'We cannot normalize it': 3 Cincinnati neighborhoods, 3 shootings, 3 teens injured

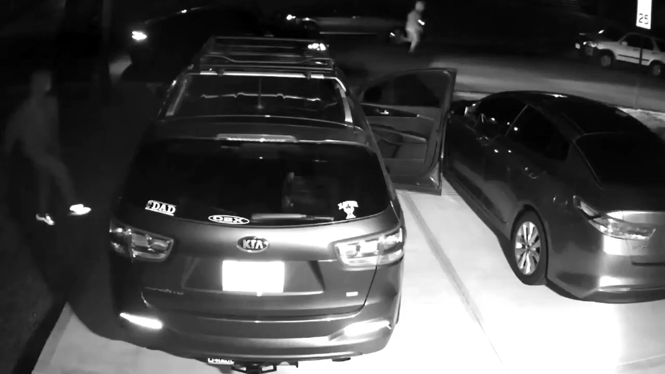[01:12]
Simply locking your car door isn't enough for the groups of people breaking into cars looking for firearms.